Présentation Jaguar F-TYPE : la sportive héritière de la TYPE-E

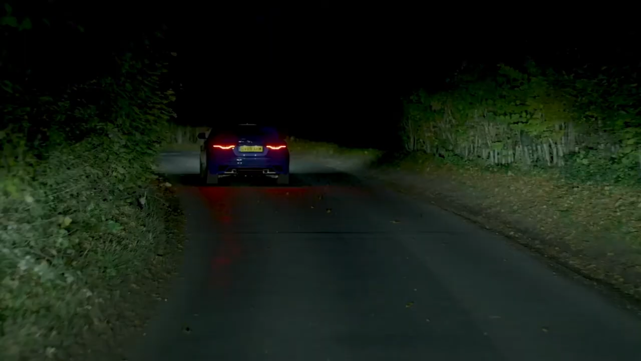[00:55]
mais gardent les feux de route partout ailleurs pour une vision nocturne inégalée.